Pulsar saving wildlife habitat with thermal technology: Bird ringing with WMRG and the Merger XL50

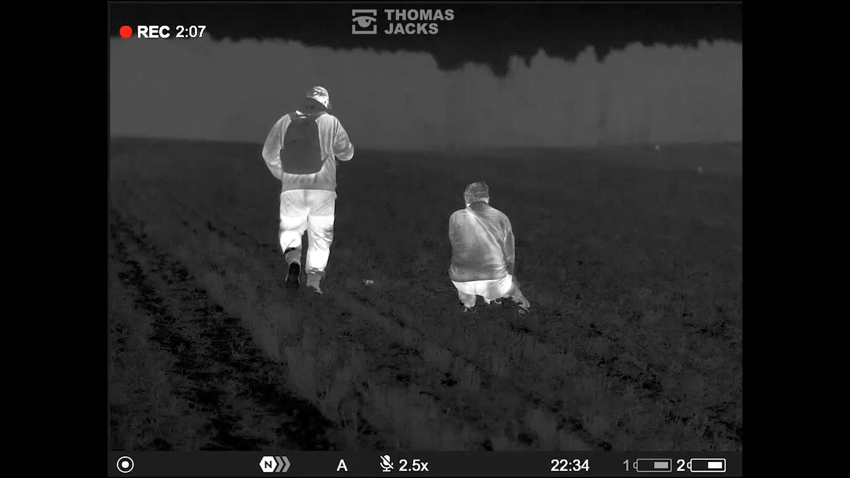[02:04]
What thermal imaging has allowed us to do is see
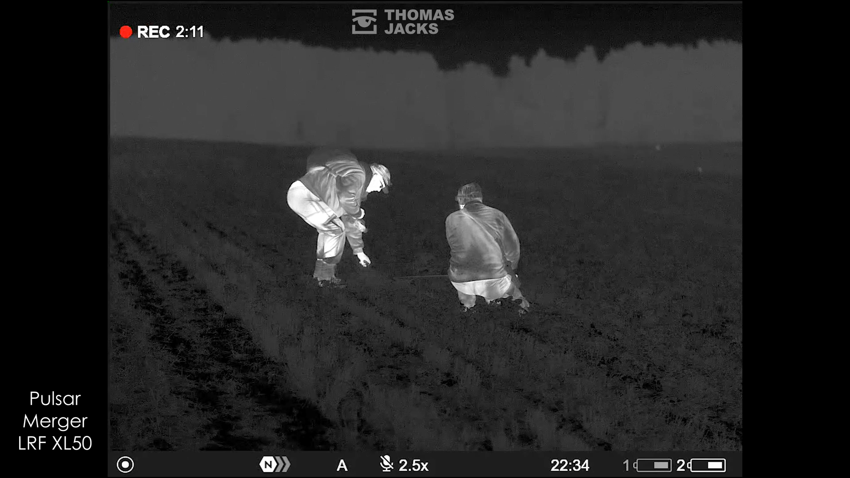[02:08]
what's there so we're now able to kind of avoid big flocks of birds
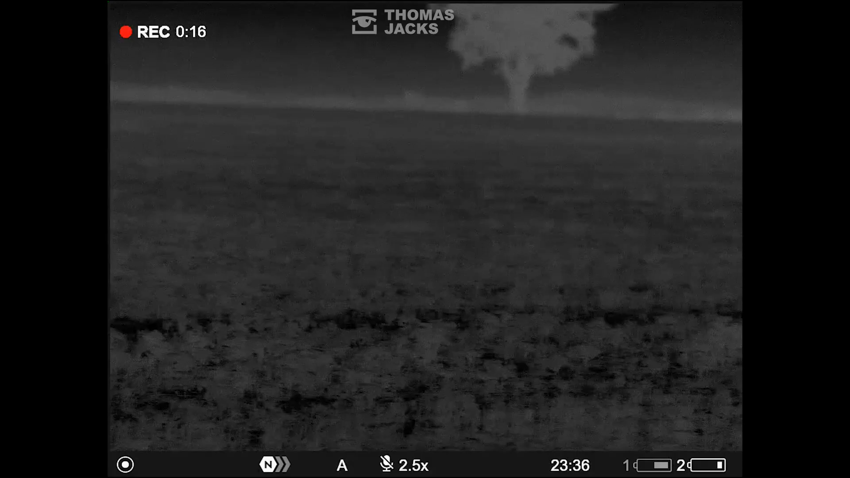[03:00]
everything on the on the field as small as harvest mouse.
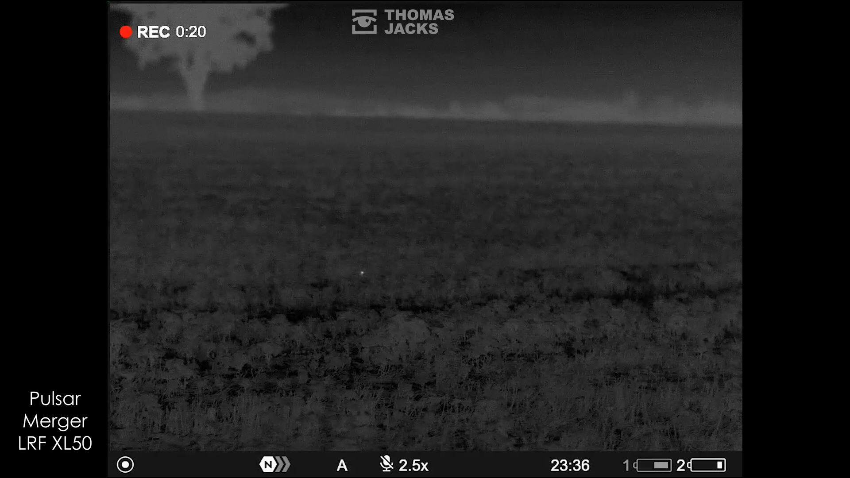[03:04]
You're able to understand the land more why the birds enjoy that habitat more
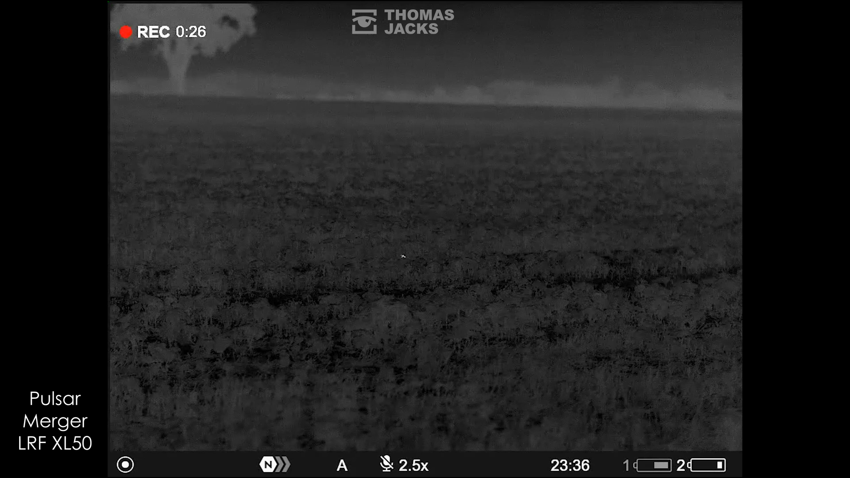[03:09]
and inform the landowner of what species they're on there.
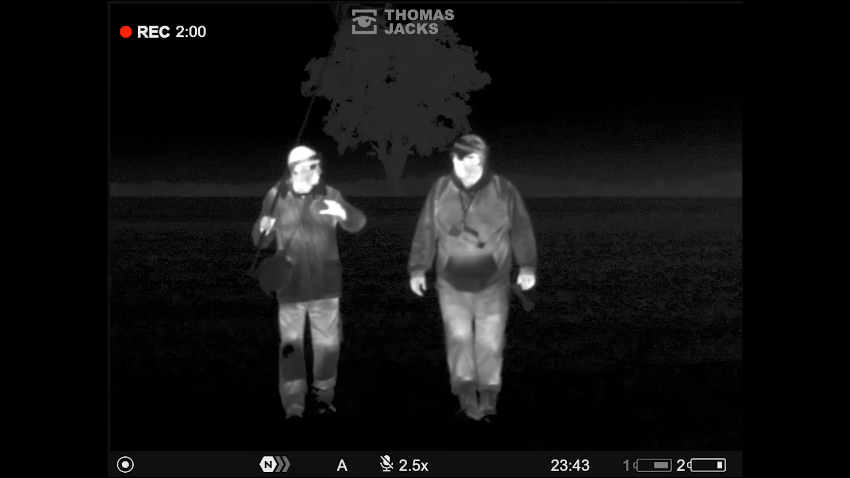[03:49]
I think in 2016 when we started using thermal it was
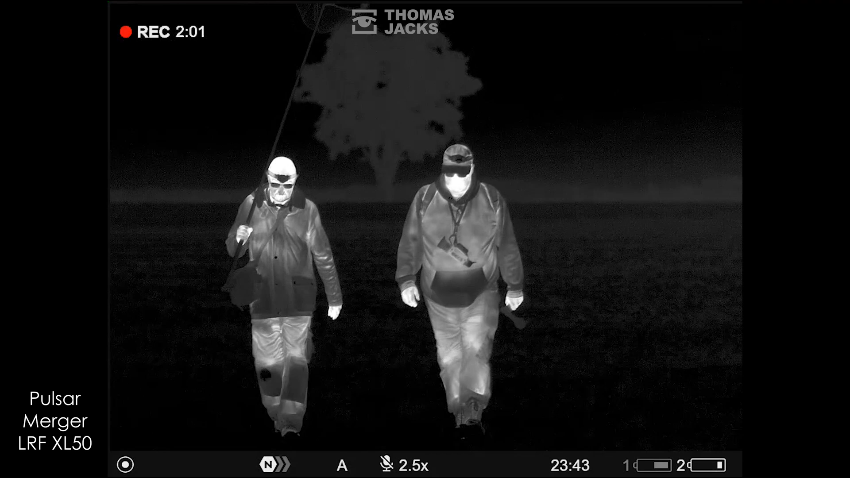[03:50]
an expensive tool but as time goes on you see the price point coming right down but the quality is
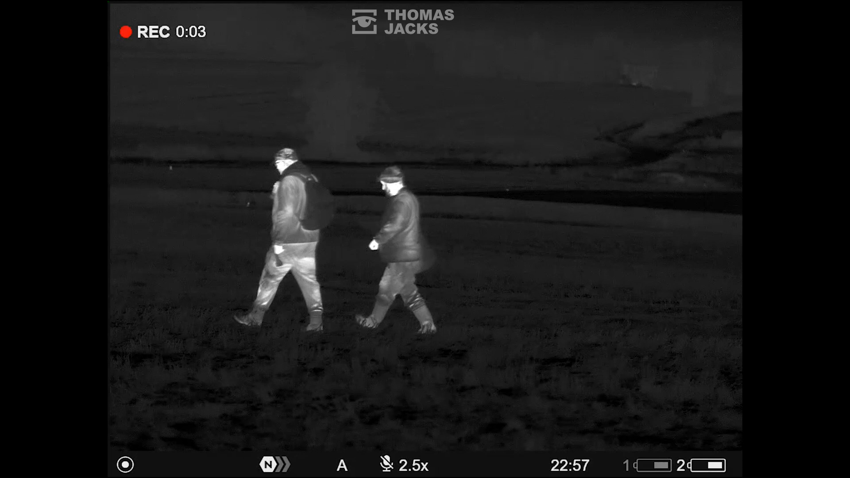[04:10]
you can see really good detail with them and gradually as you go up in price and the quality
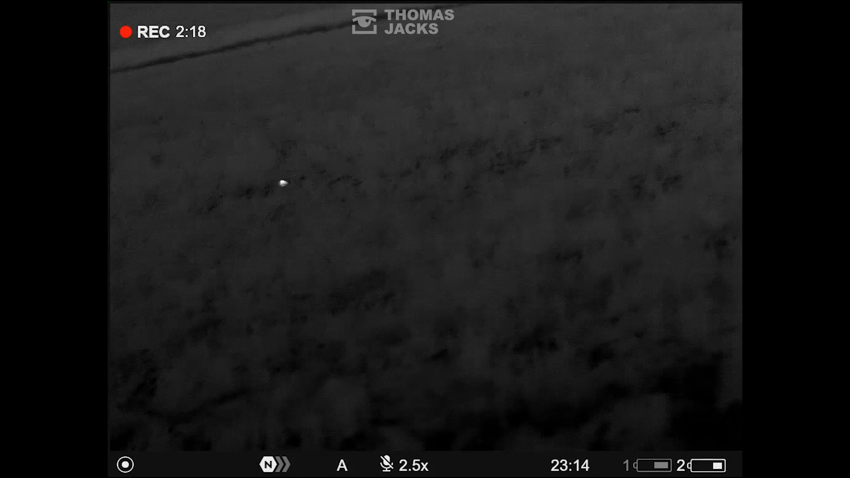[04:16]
gets better your optics get better but thermal works as well in the day as
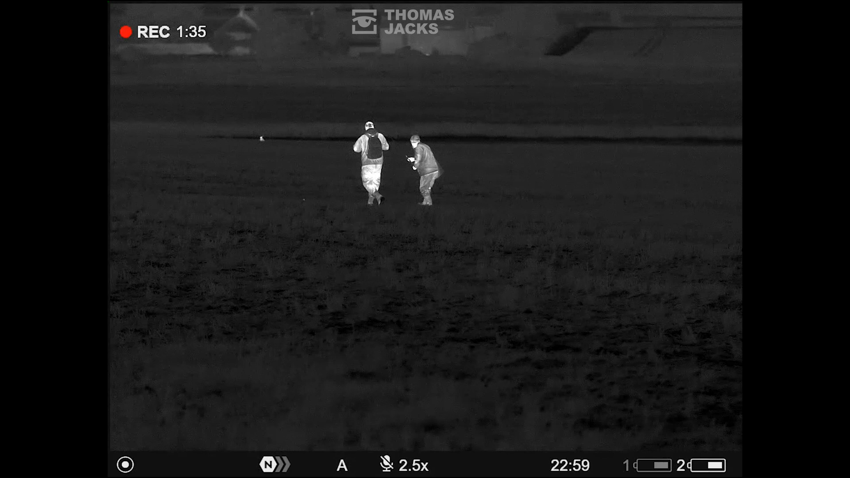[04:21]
in the night and what we find is that we're getting a lot of birders that will use the XM30